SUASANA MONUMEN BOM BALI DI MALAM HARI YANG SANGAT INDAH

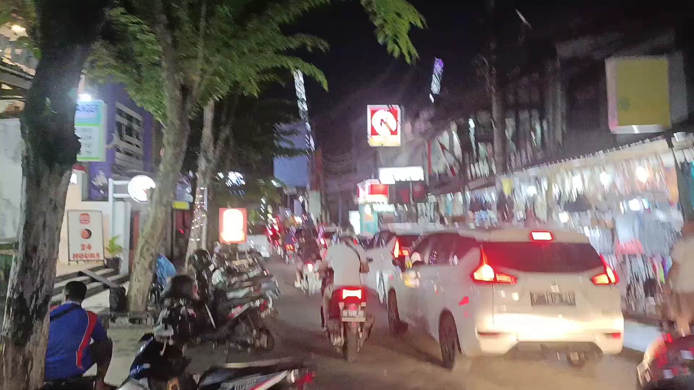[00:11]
Jalan Legian ya Kita akan melihat situasi Monumen Bombali di malam hari Bombali ini sekedar mengingatkan
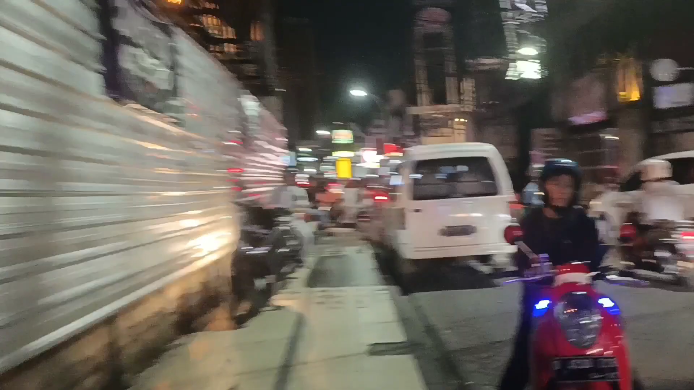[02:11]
Monumen Bombali seperti itu ya Dan inilah situasinya sekitar Monumen Bombali di malam hari Sudah macet dengan